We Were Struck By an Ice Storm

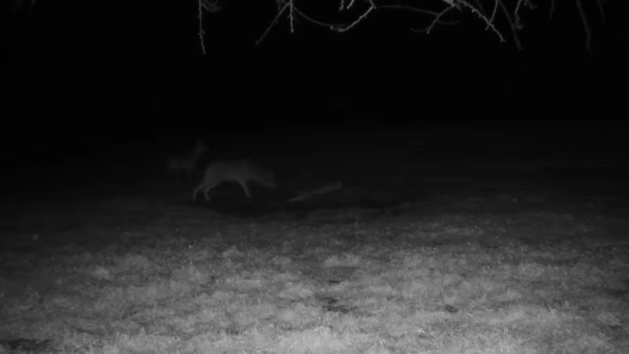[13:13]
But I do like this spot because that's not the first time those two coyotes have been there.